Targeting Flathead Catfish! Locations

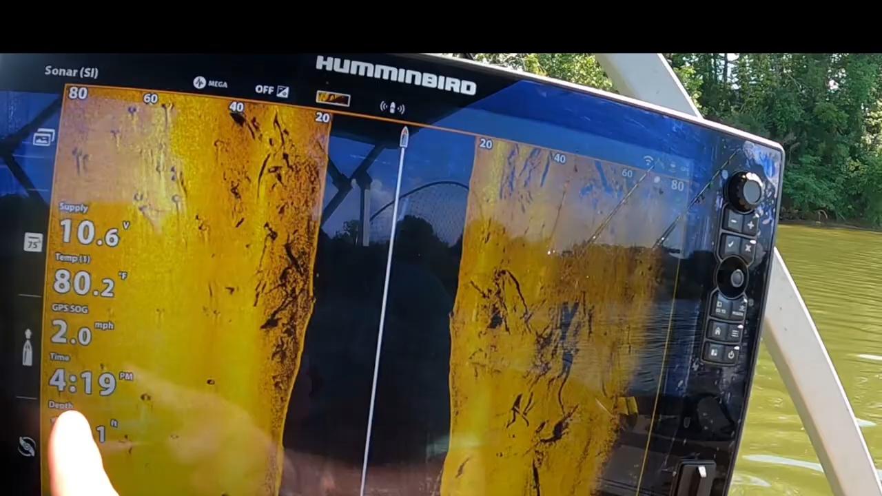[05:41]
On screen: water 80.2°F, speed 2.0 mph
from i don't know where the world they come from but you know you just keep coming
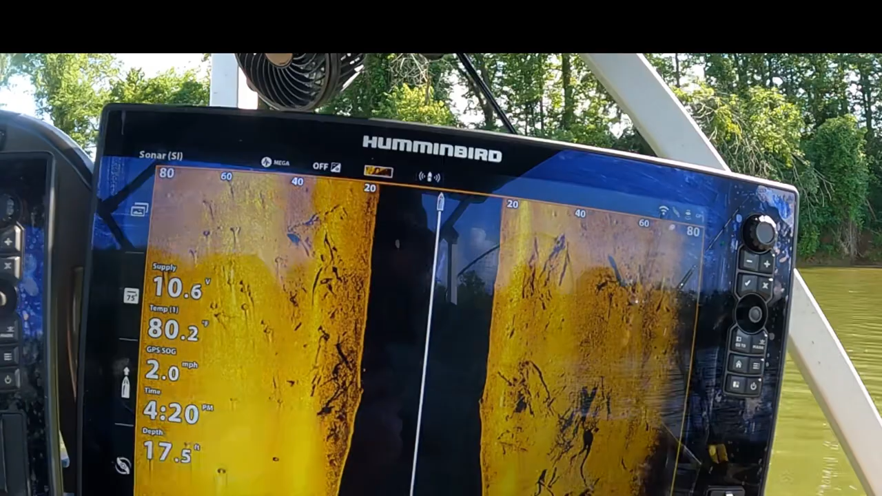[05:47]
On screen: depth 17.5 ft, speed 2.0 mph
through here and uh you know what you're about to see
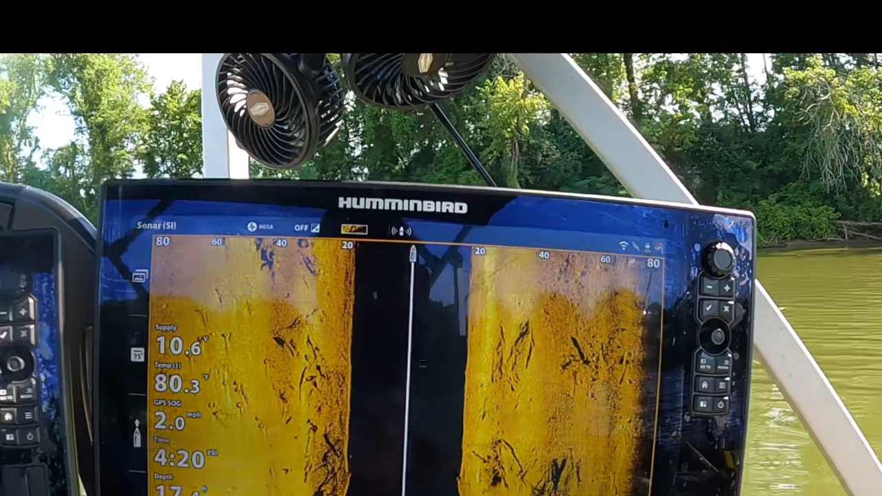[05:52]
On screen: speed 2.0 mph
you got this and then what you can't tell too good because it's right here on side imaging
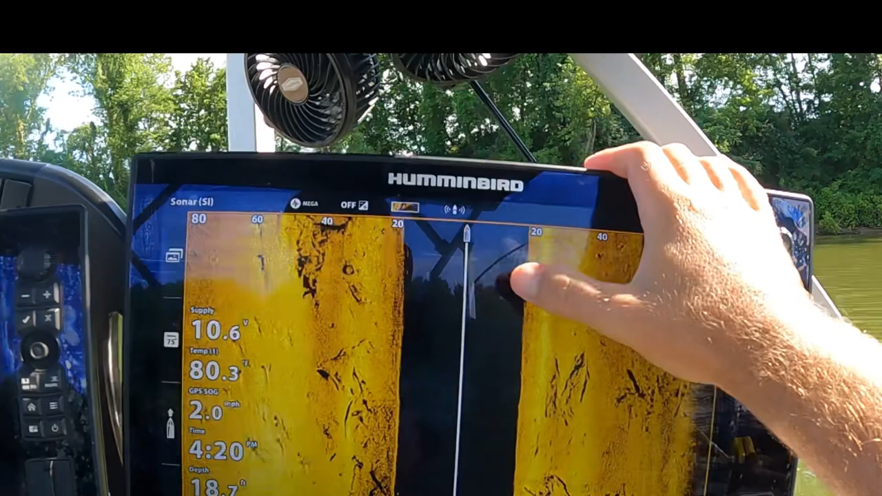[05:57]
On screen: speed 2.0 mph
you come over here to dynamic down imaging you can see a pretty good tree laying on right here so
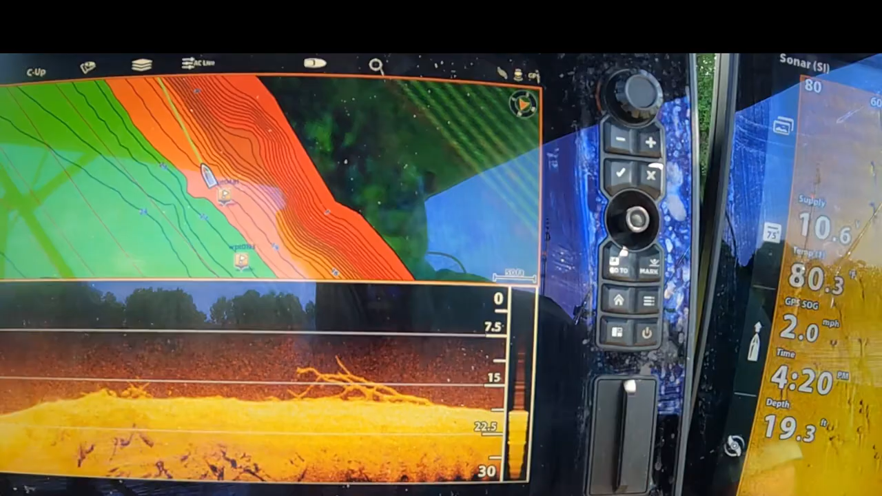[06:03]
On screen: depth 19.3 ft, speed 2.0 mph
that's definitely an area i would fish um because right here is where that tree
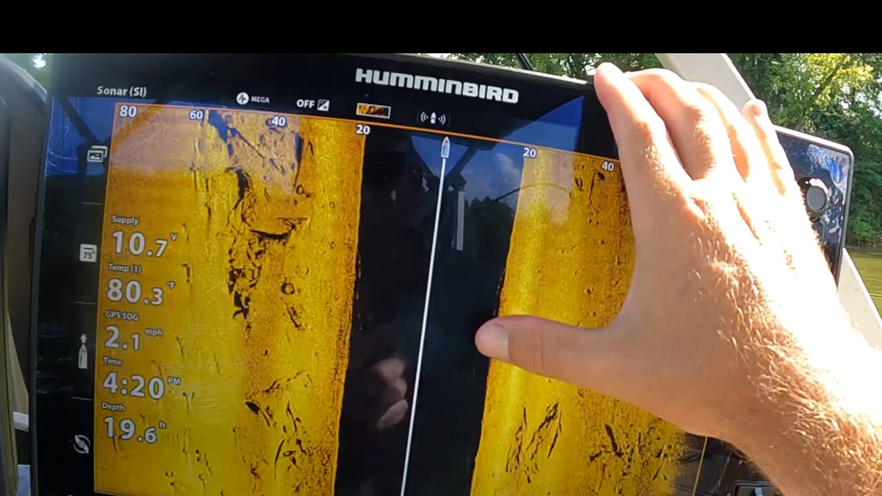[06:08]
On screen: depth 19.6 ft, water 80.3°F, speed 2.1 mph
is and if you come up you got some tires and some other stuff in here so there's a good chance there's some fish in this
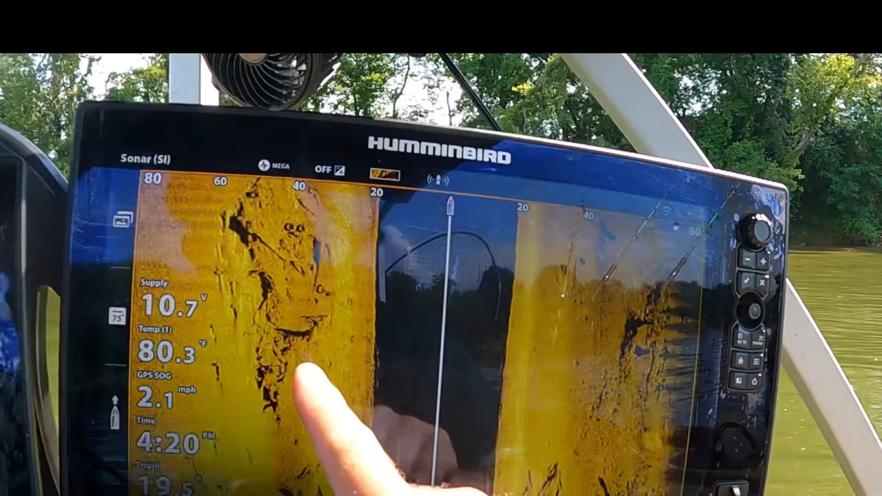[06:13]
On screen: water 80.3°F, speed 2.1 mph
area um most of the time they're not you know they're not always there they're not always biting but most of the time so and we're looking we're a little bit shallower here you can see up
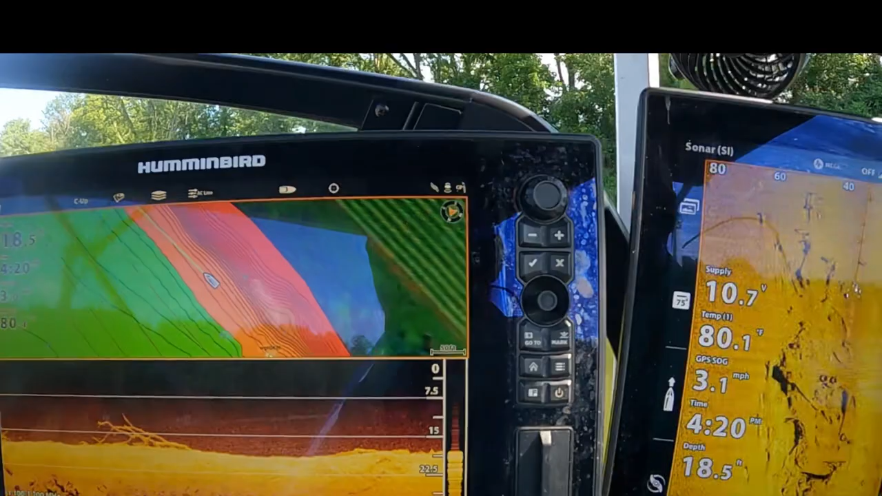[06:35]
On screen: depth 18.5 ft, water 80.1°F, speed 3.1 mph
deeper stuff or other times you need to be up a little bit shallower um where
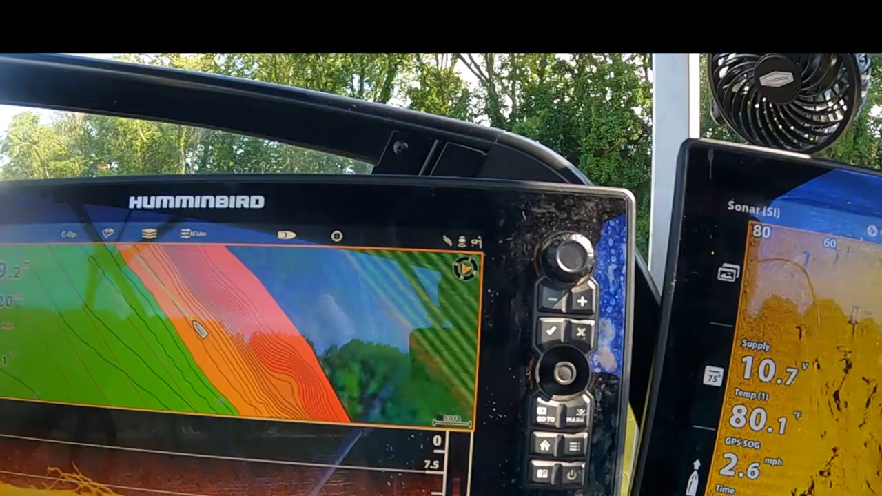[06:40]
On screen: speed 2.6 mph
now you come back down a diet you can see a pretty good tree sitting over here it's not going to pick up on down
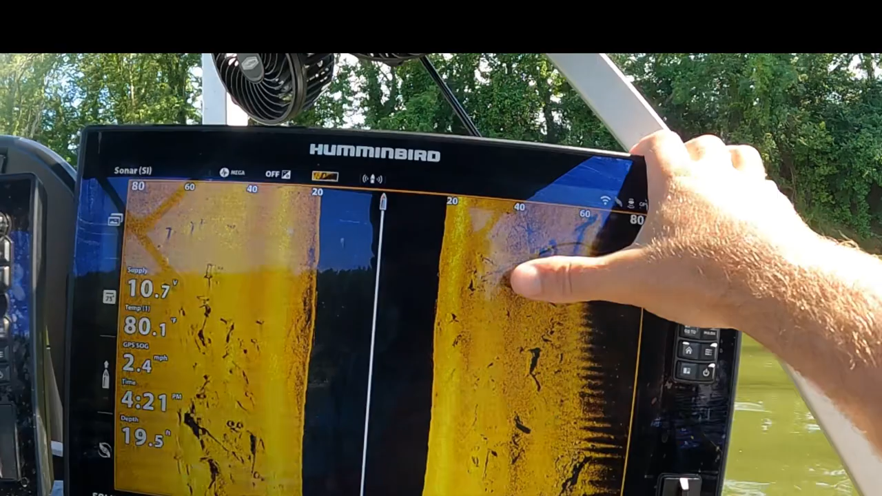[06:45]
On screen: speed 2.4 mph
imaging but and that's pretty close to the bank so you can see this area here's the bank or the
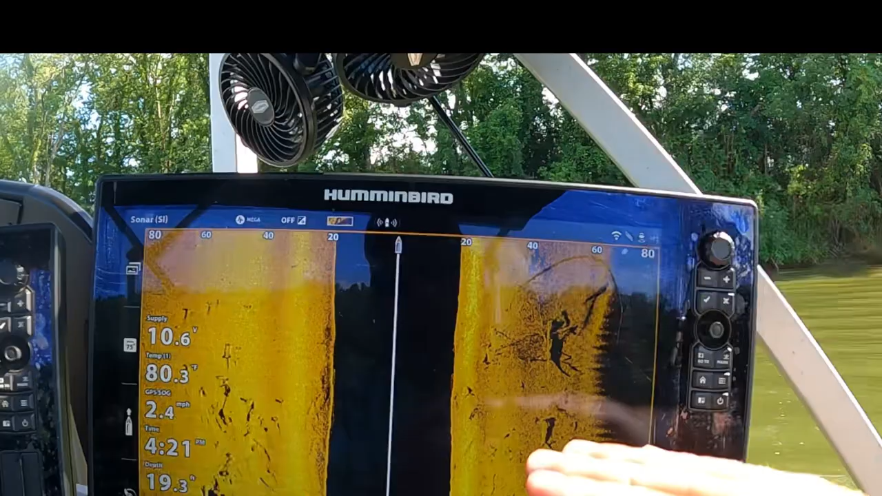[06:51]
On screen: water 80.3°F, speed 2.4 mph
slope going pretty much up to the bank which there ain't much there
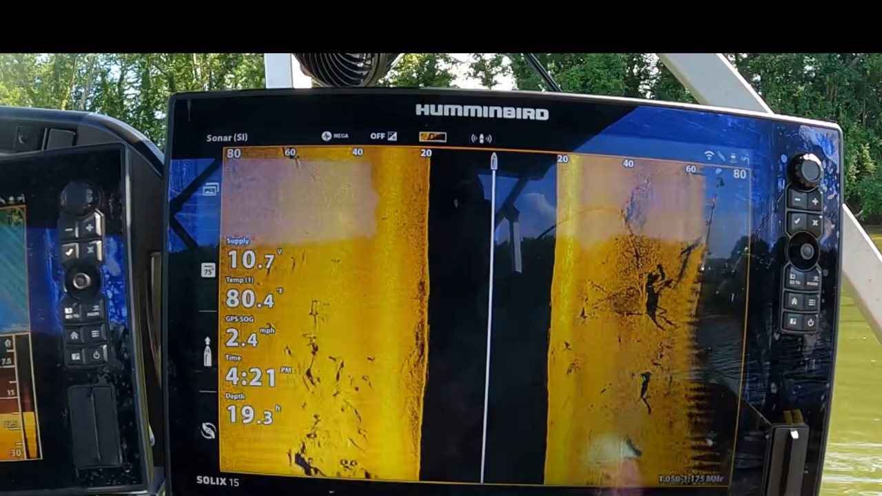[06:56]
On screen: depth 19.3 ft, speed 2.4 mph
but you can see there's some good structure right there this this is the stuff i look for you know i just sit here and cruise the river
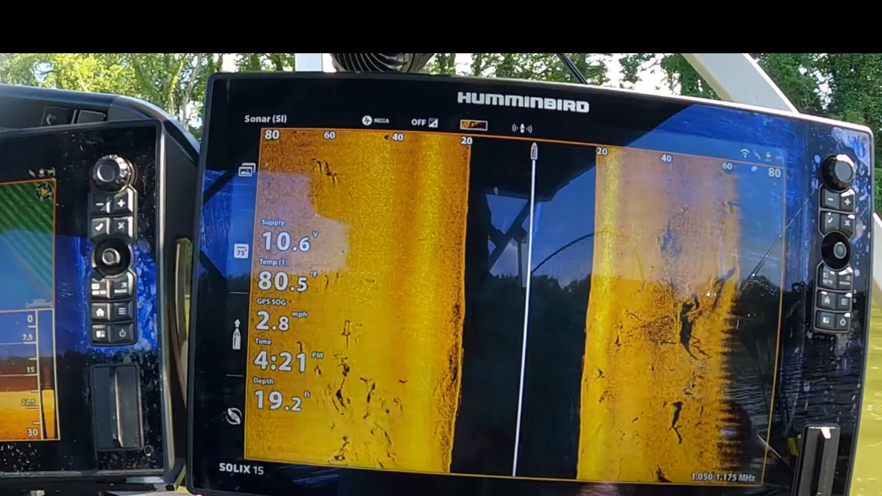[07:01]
On screen: depth 19.2 ft, water 80.5°F, speed 2.8 mph
and look for look for structure i don't know how many weight points i got on the on